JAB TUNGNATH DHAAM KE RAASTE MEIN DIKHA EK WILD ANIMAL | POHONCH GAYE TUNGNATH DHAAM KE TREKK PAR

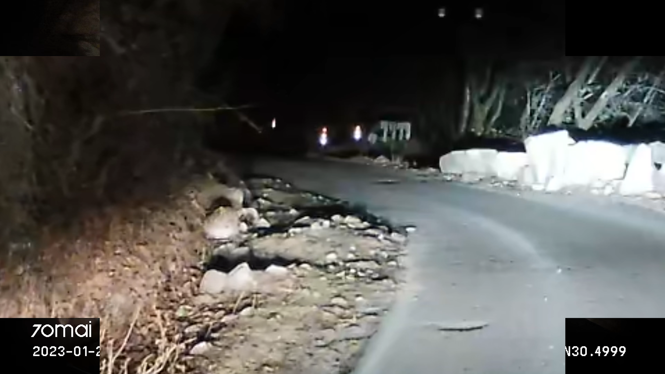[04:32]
टाइगर, माय गुडनेस, बाघ देखा मैंने अभी. कैन यू इमेजिन, ओ माय गॉड
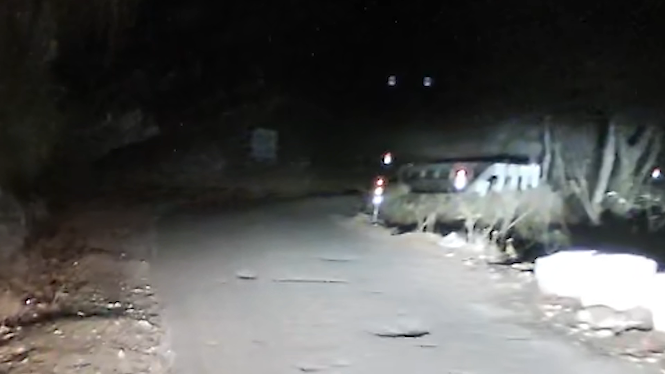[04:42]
भाई, ये तो अनबिलीवेबल हो गया. रिकॉर्डिंग इज ऑन. मुझे आइडिया नहीं है कि कैप्चर हुआ कि नहीं हुआ था, वो बाघ नहीं था, वो लेपर्ड होता है बेसिकली, छोटा होता है बाघ से, वो देखा था। तो यू टर्न लेके वापस जा रहा हूँ मैं, बिकॉज मैं चाहता हूँ देखना फॉर श्योर दोबारा से।
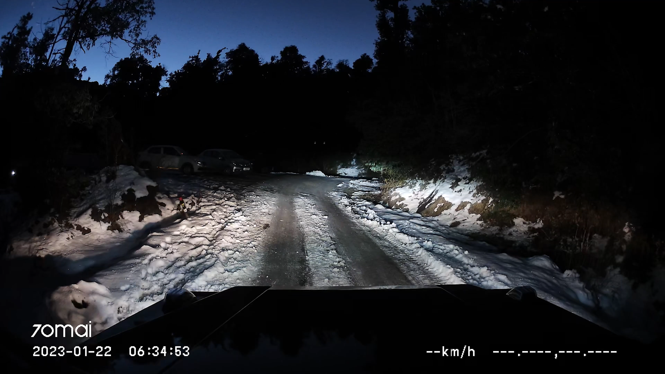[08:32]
तो गाइस बर्फ जो है ना अब और ज्यादा ज्यादा दिखती जा रही है, और हम ऊपर चोपता की तरफ बढ़ते जा रहे हैं। तो जय भोलेनाथ जी, भोलेनाथ जी सब बढ़िया रखें, अच्छे से रखें।
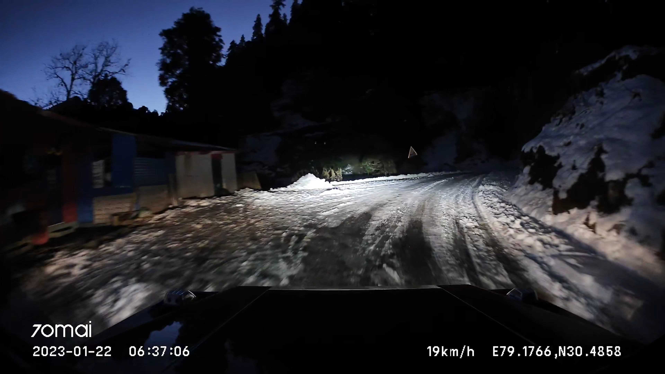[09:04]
थोड़ा स्टनिंग है, थोड़ा स्केरी है, थोड़ा डेंजरस है, क्योंकि रोड पे बर्फ बहुत है और मैं अपना गाड़ी लेके चले जा रहा हूँ आगे। गाड़ी का मुझे टायर प्रेशर कहीं रुक के कम करना पड़ेगा फॉर श्योर, वरना गाड़ी फिसलने का डर रहता है।